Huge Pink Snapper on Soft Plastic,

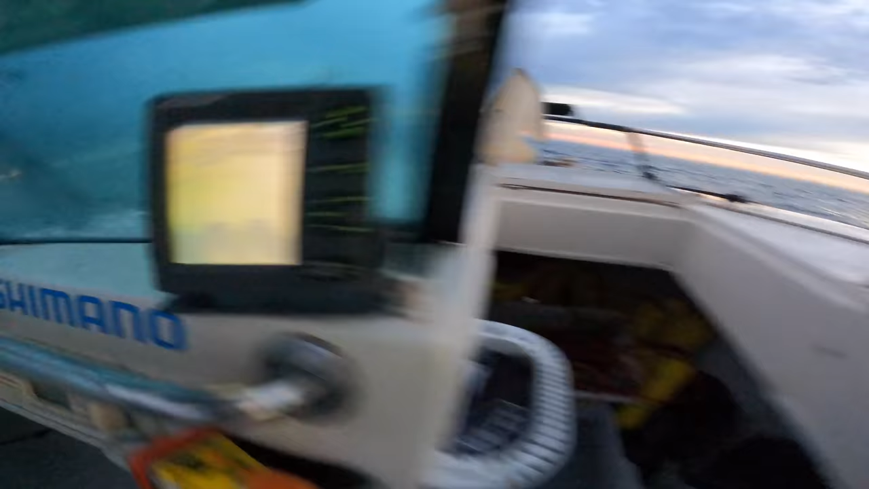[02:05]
I'll show you this one, colour shows up a bit better.
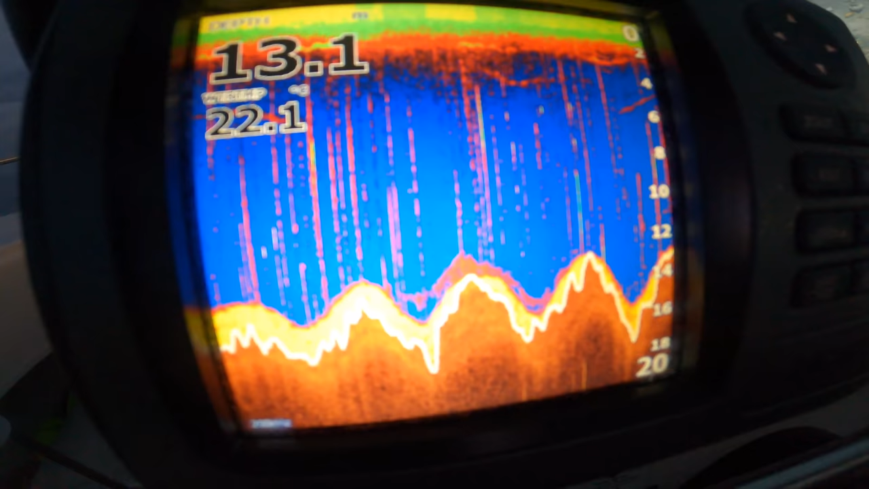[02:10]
I don't know how it goes from 13 meters, and we swing out to 15,
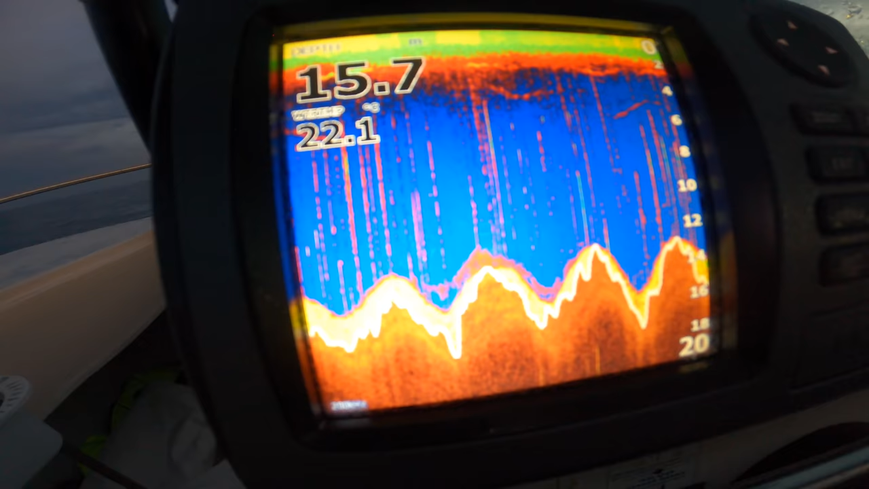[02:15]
so I'm kind of right on the edge. Just over here, there's like a big bommy. Oh, I don't know if you can see that.